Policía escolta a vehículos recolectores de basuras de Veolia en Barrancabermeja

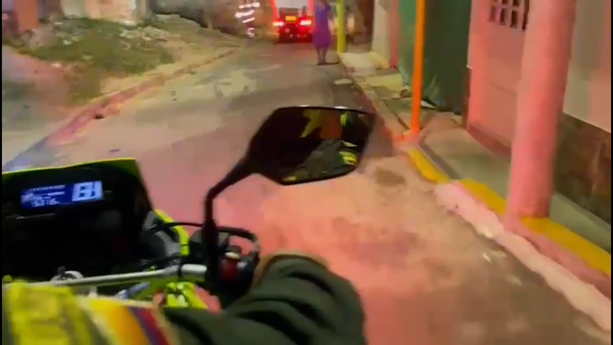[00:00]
Uniformados de la estación de policía de Barranco Bermeja realizaron acompañamiento a los carros recolectores de residuos de la empresa Veolia,